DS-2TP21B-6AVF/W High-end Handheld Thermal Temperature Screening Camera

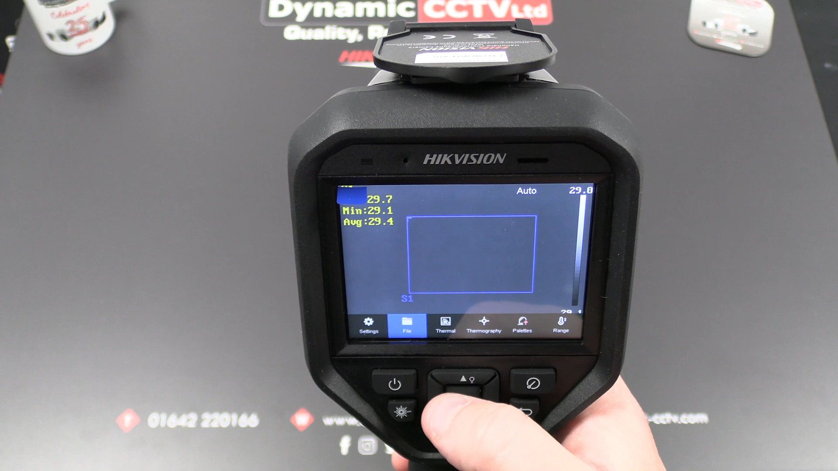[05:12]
are kept and there's nothing on the unit at the moment but we are going to obviously capture a couple of images and a bit of video later in this demonstration
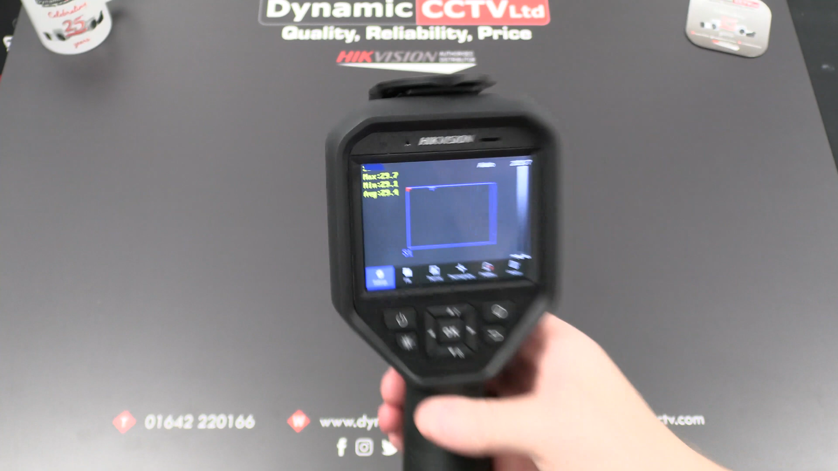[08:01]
i've actually got my unit streaming at the moment to it there is sort of three methods in which you can connect to the mobile device one is connect both to the same wi-fi the other
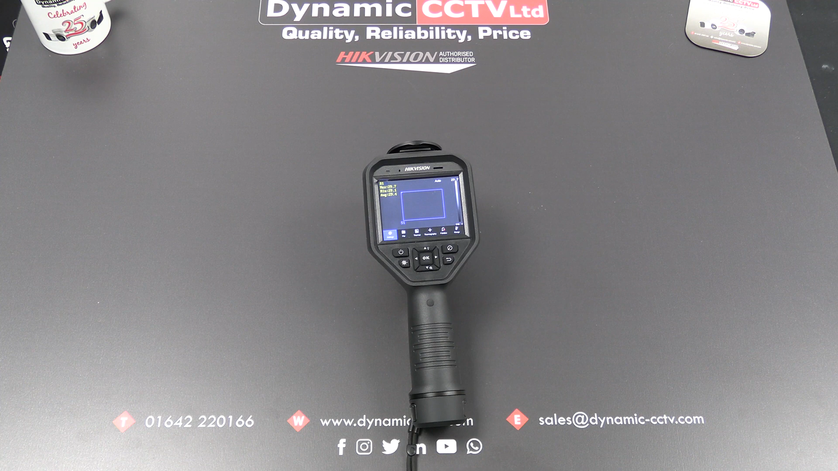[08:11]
is tether the device to your phone or the third is to tether the phone to the device so there's my mobile device and you can actually you may be able to hear me speaking now because it does have like
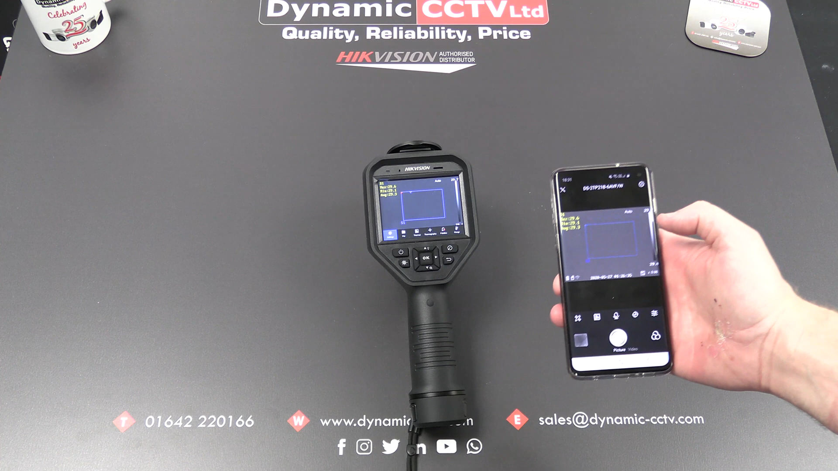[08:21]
a two-way audio facility built into it but you've got various settings across the bottom there which obviously a colleague can be carrying the phone you're still getting your temperature measurements you'll get your alarm through on the
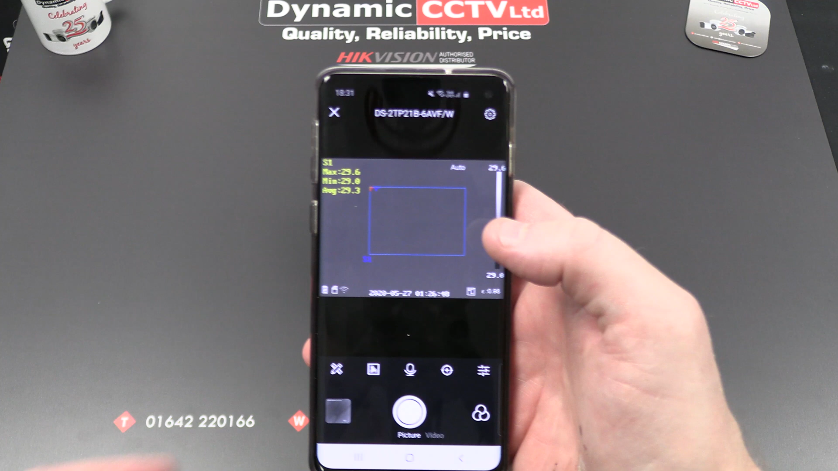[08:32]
phone as well you've got all your status icons the time needs adjusting i'm sure it's not one in the morning i'm not that
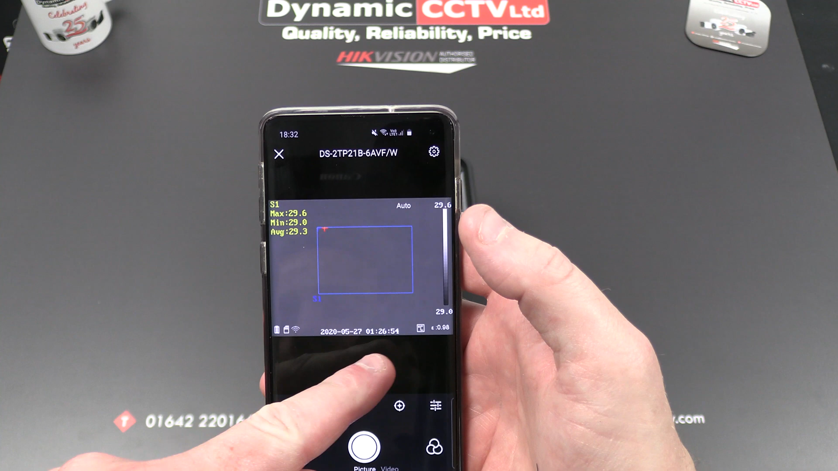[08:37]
devoted to my job to be at that time picture or video you can save to your phone there's a couple
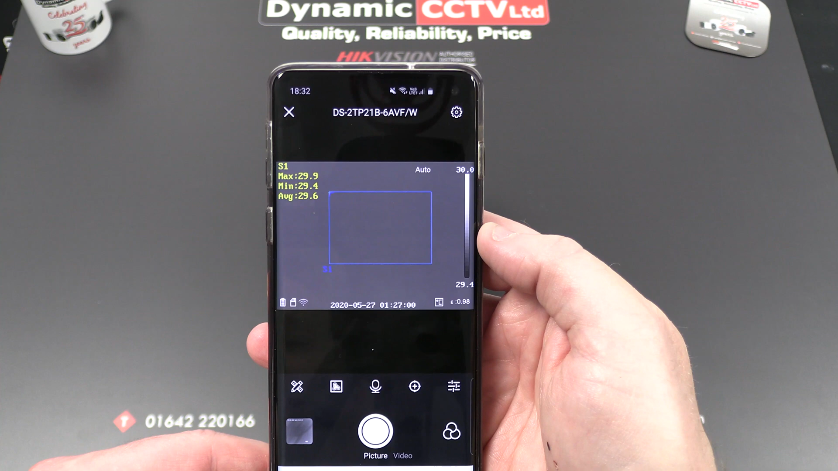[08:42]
that i've saved previously a video and a snapshot as well we've got two-way audio we can set up some of our
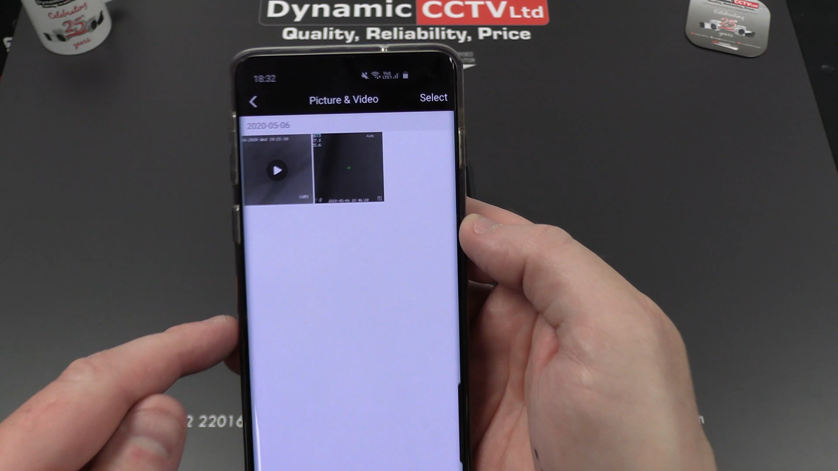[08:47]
thermal parameters across the bottom there but obviously it's best to do that from the actual device itself we've got a palette option there as well which we can change anything you change on the device will be sent to the phone so just be mindful of that when you're messing around with these uh
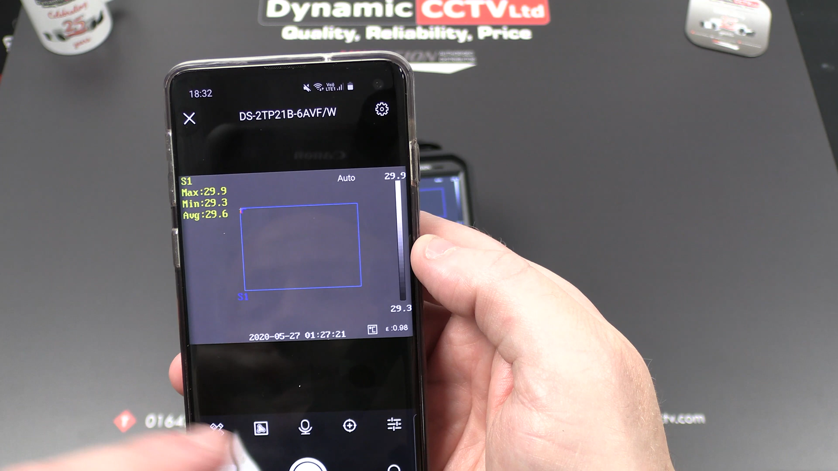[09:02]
settings here but that's the actual thermal app or a quick look at that so what we'll do now is we'll do a demonstration
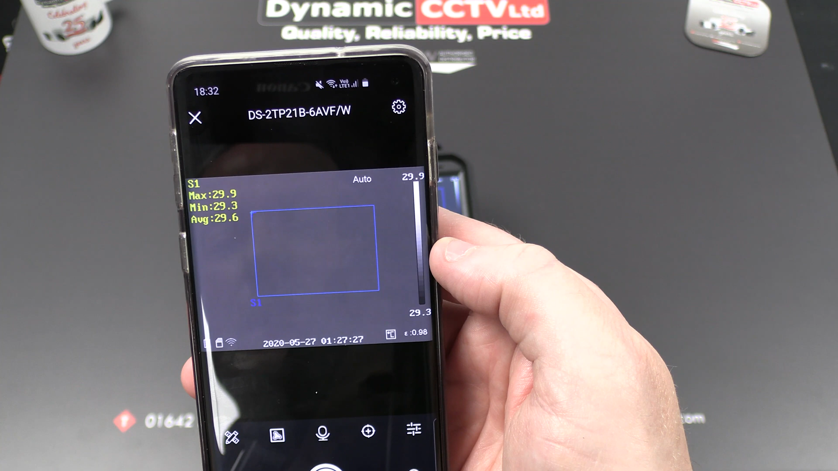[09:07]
of a normal temperature and also alarm temperature from the unit using the help one of my colleagues and then we'll um we'll upload it to pc and have a look at them from there
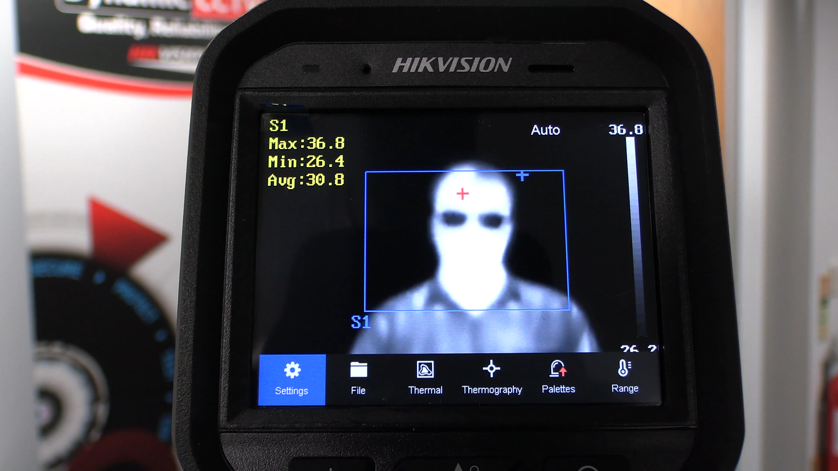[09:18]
okay now i've got the handheld the temperature screening pointed at my colleague you can see there that the temperature is being measured with inside the box
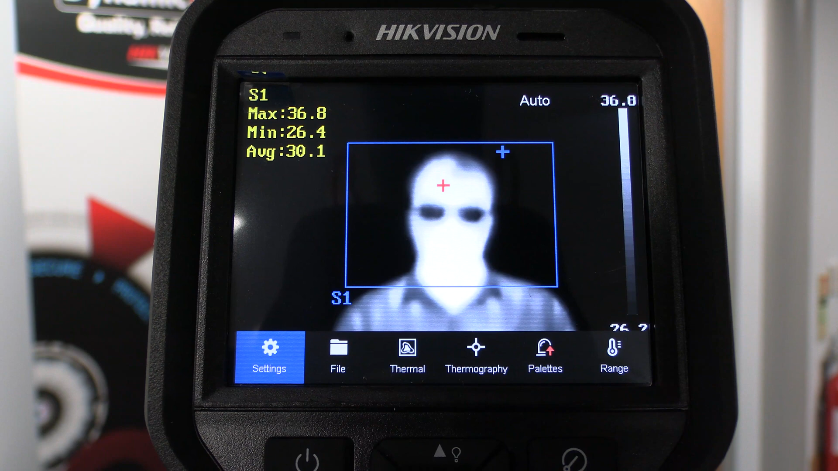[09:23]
we've got a maximum temperature of 36.8 and a minimum temperature of 26.4 which is obviously a normal temperature reading as such i'm just going to take a snapshot of this particular screen by pressing the trigger like so and we can see we've got a successful capture there so i'm now
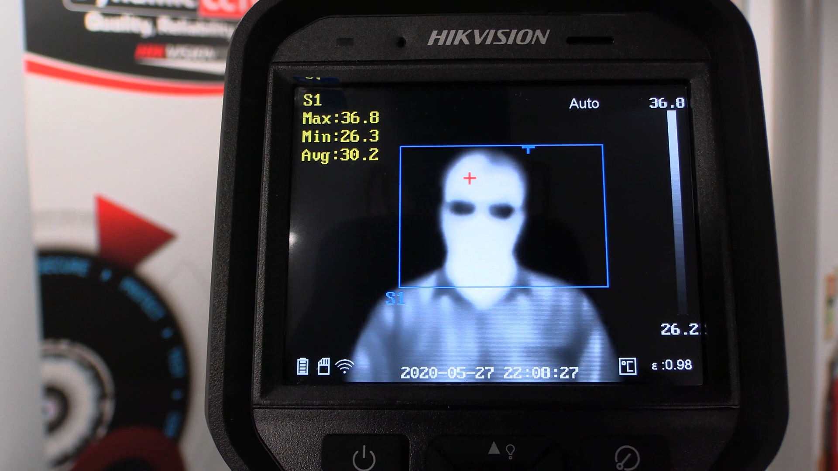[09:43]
going to ask my colleague to do is place a bottle of warm water on his forehead
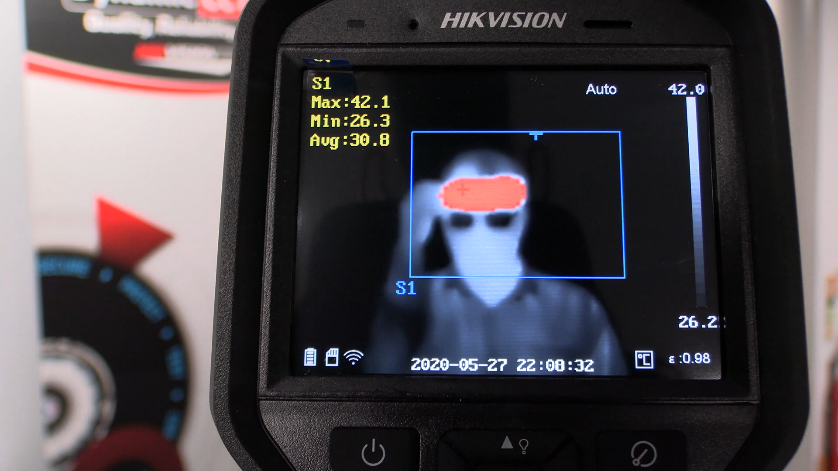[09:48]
as you can see there we've immediately got an alarm condition you can hear the buzzer hopefully
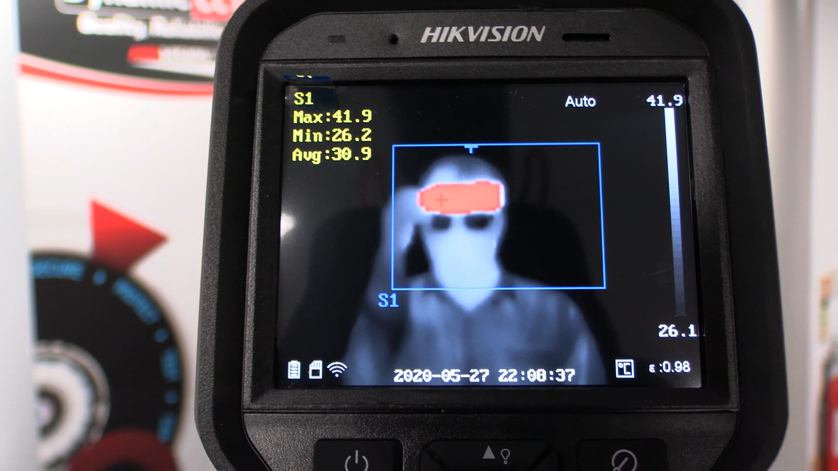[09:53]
going off i've got a maximum temperature of 41.8 degrees which is
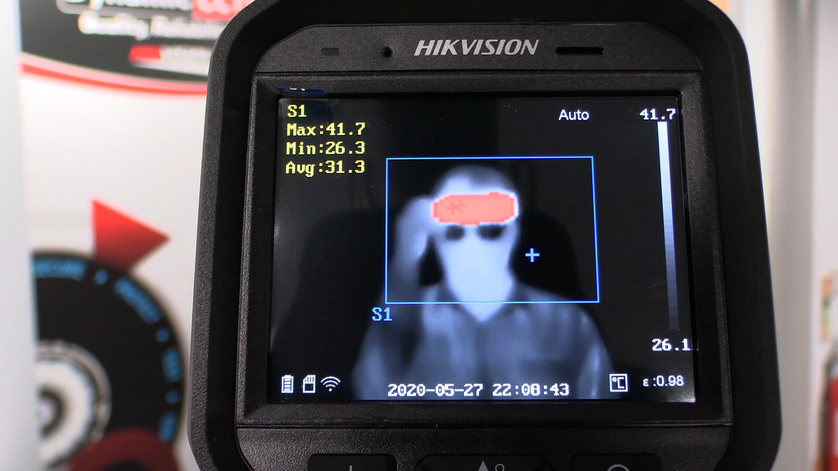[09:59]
over the 37.5 degrees threshold this point if you had it linked to anything in the back
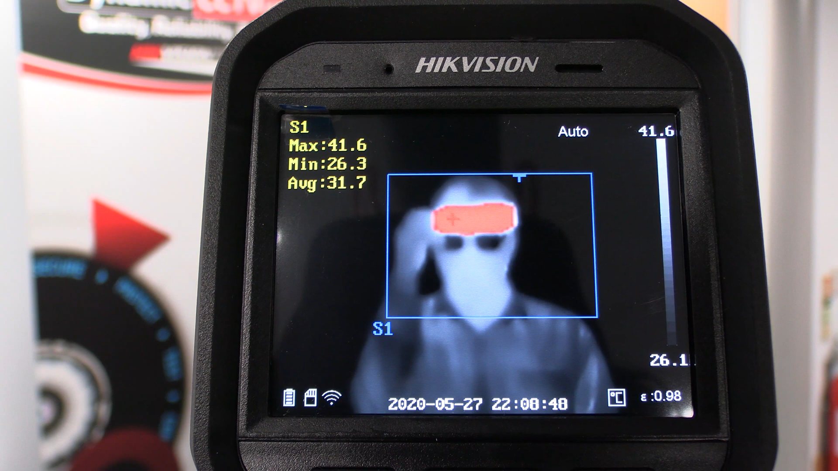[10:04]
end it would be sending alerts through that as well we'll have a quick look at 4200 before we end this video so i'm just going to take a small video clip of this particular
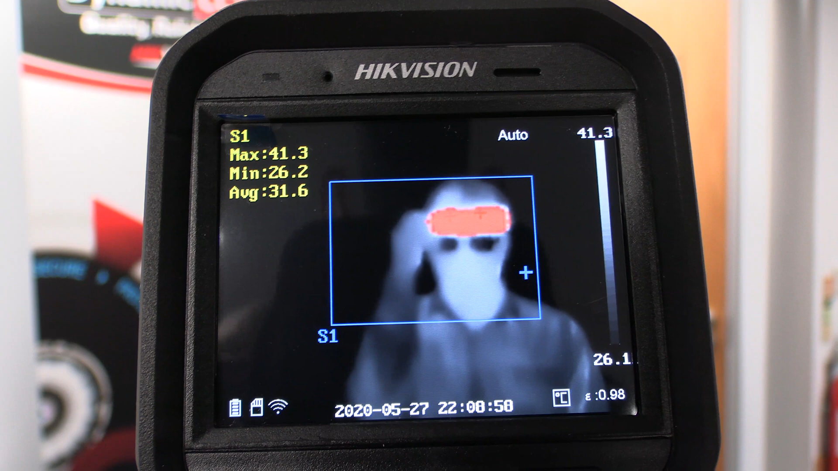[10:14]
state if i move that down to record like so we can now come out